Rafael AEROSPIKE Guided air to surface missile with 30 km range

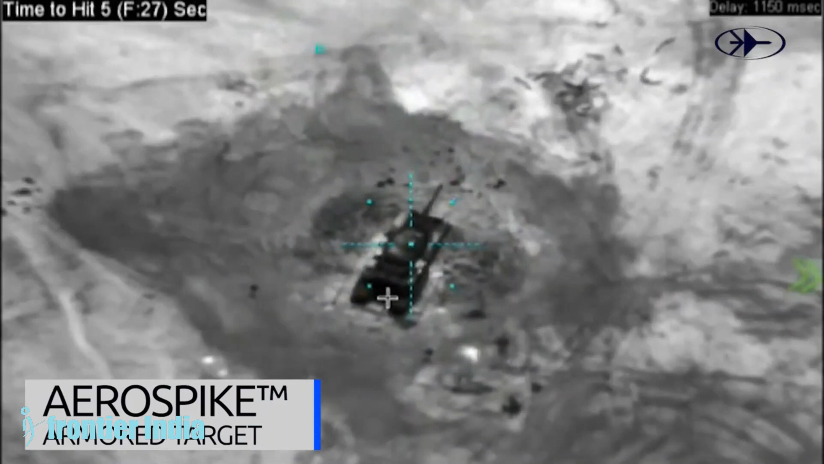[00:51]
Such operations have cost Russia a lot of fighter aircraft. As per the company,
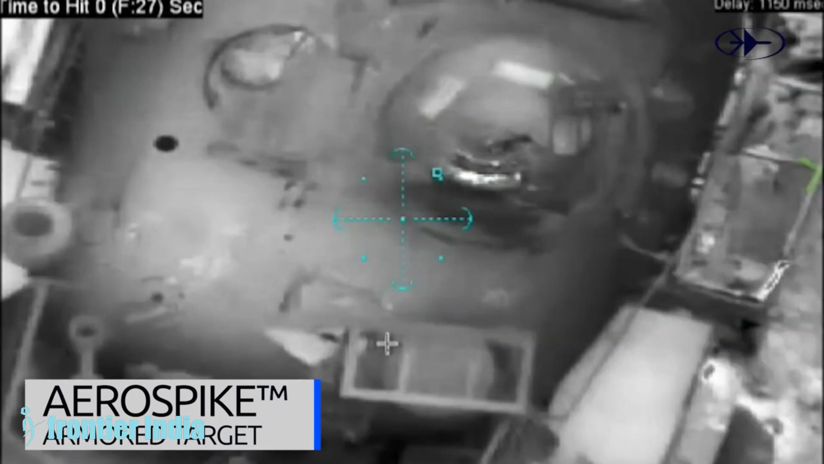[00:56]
the AeroSpike EO-IR SOPGM system is designed to meet the requirements of complex modern warfare.